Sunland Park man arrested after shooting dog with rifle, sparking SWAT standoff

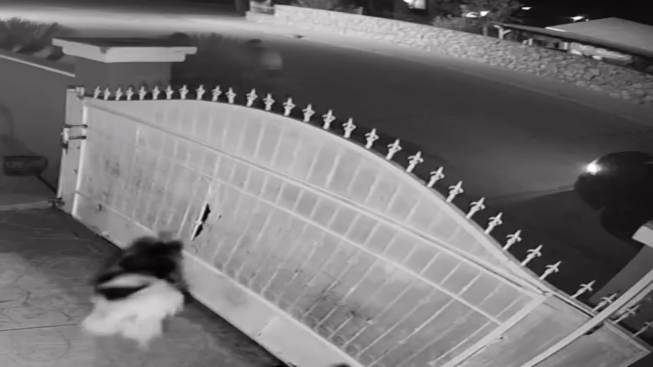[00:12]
Yeah, and this is even worse here. We've got this disturbing footage out today showing that dog shot in its own yard by that stranger last night. You're taking a look at home surveillance video and in the video you can see there's several people approaching the home's fence line there.
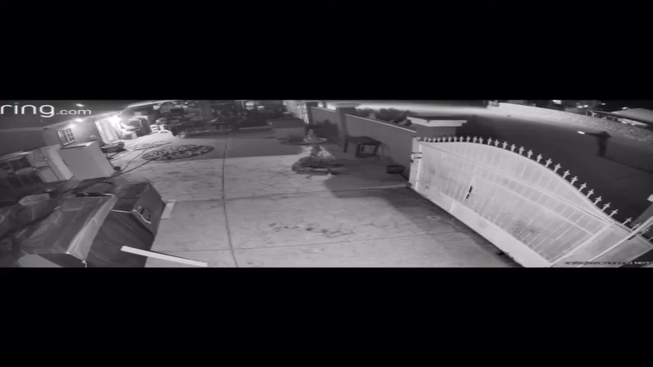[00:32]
And then one of the suspects seen on camera shooting one of the dogs through the fence.